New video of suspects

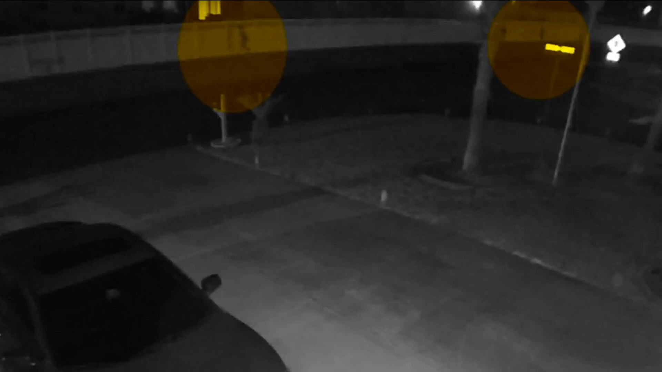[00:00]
Right now at 10, we have new information and this new video showing what happened just before a group of suspected car burglars shot a man who confronted them.
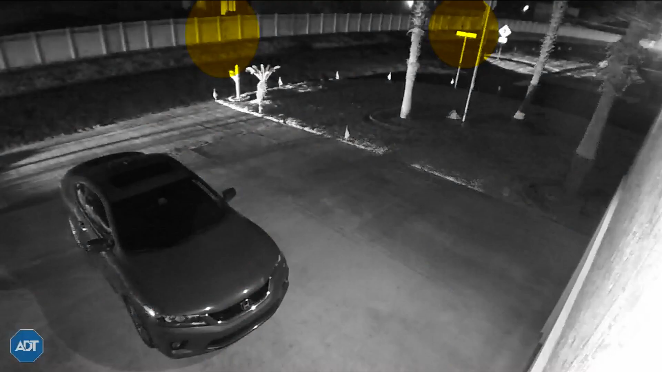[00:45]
Moments before 4 a.m. Sunday, home surveillance video captures three of the five suspects walking through Doctors Inlet Reserve subdivision.
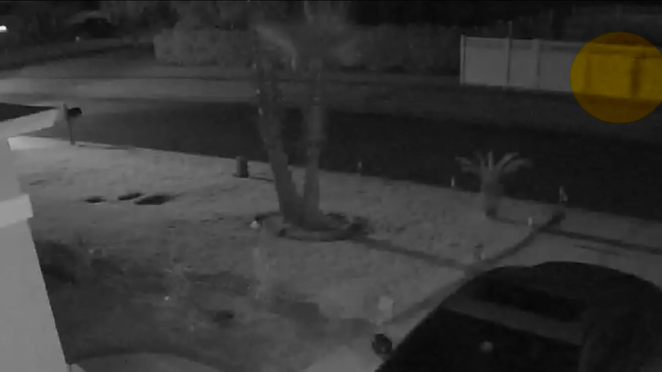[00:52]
One is by himself while the other two are walking in the opposite direction.